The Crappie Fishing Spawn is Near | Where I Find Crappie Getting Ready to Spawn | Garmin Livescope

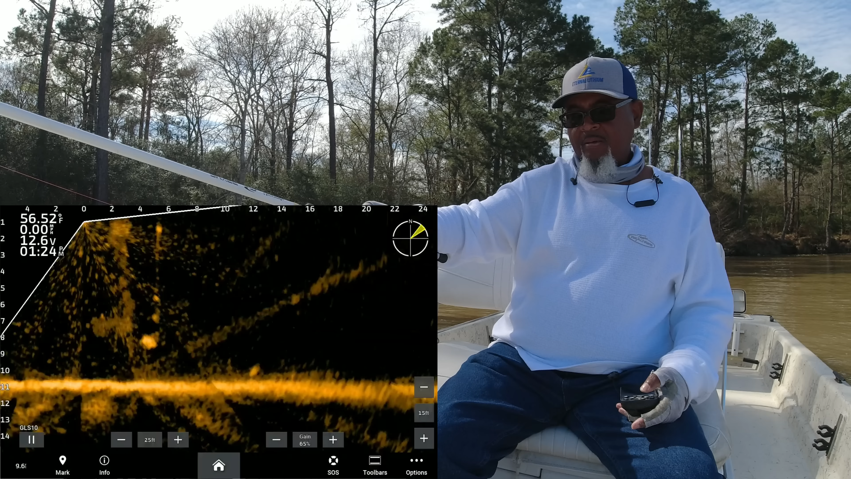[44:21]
Oh. See if he'll bite again. He did it right that time.
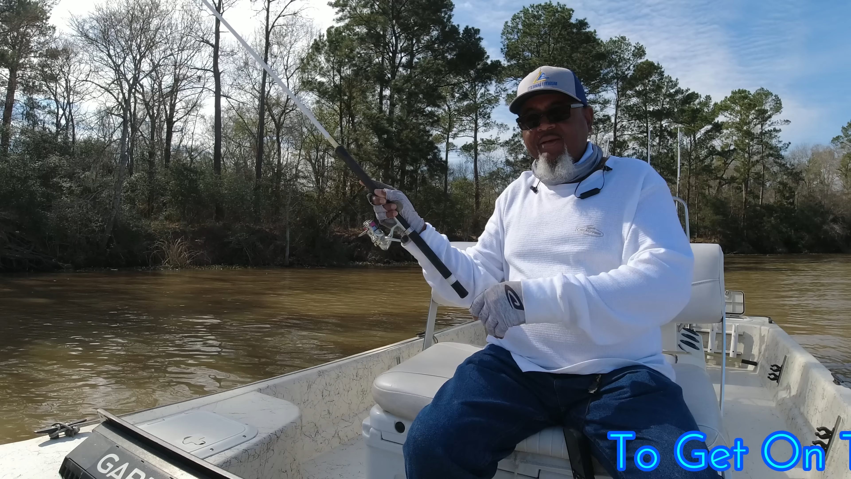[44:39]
Oh yeah, come on in here there, boy. Come on in here there, boy. Oh yeah, nice and nice box fish. Oh yeah.
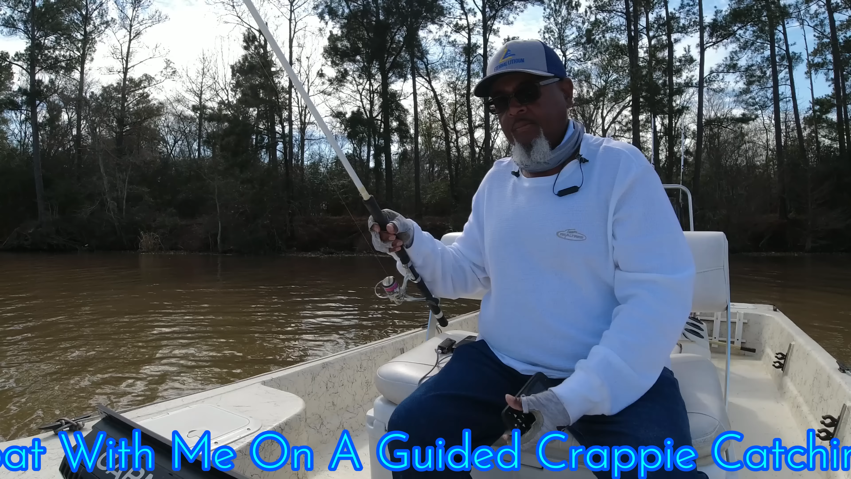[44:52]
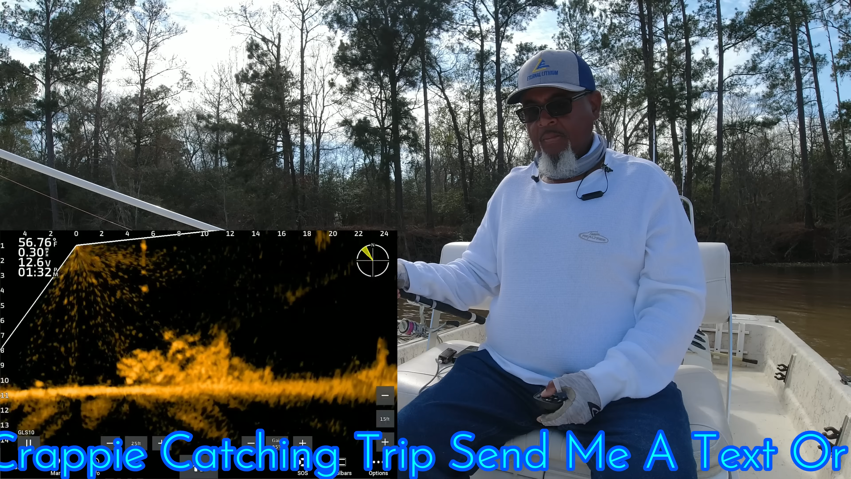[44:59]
Thank you. Got a nice one up top right there. We gonna see if we can't catch him. He got the top perch, so he should be looking for something to eat.